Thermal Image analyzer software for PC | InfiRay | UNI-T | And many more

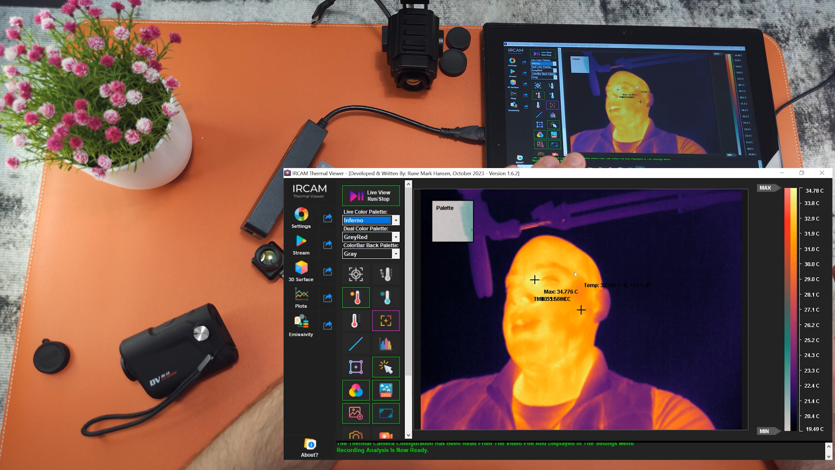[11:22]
This is the recording. And as you can see as I hover the mouse. You see the full frame complete temperature data. This is insane. Now if I go back to settings.
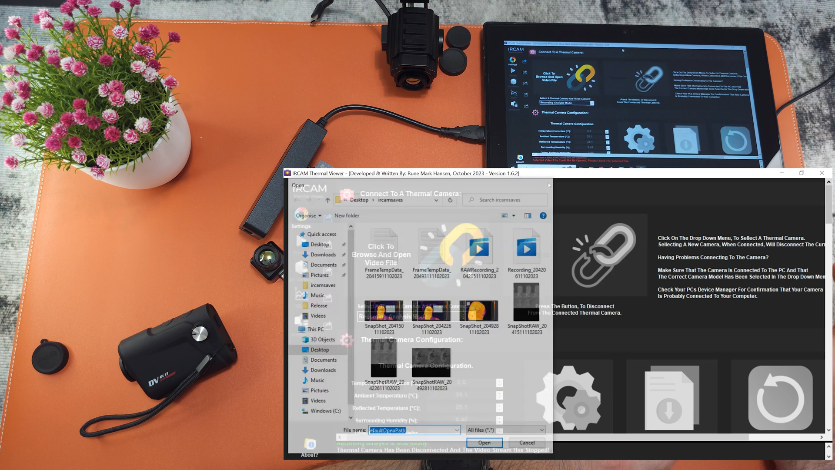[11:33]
You can change to snapshot analysis mode. And again open the file. When you open the snapshot. You can see again this is a snapshot. And you can change the settings, color, palettes, measure.
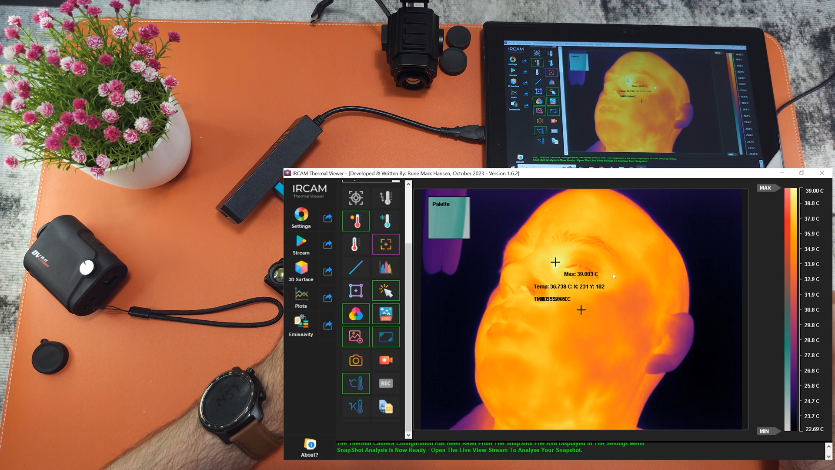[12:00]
And you can analyze the image. As you can see you can do post analysis on images. And record that data. That's insane for the price of this software. What he achieved. So these are the functions of this amazing software. I'm incredibly impressed with this software.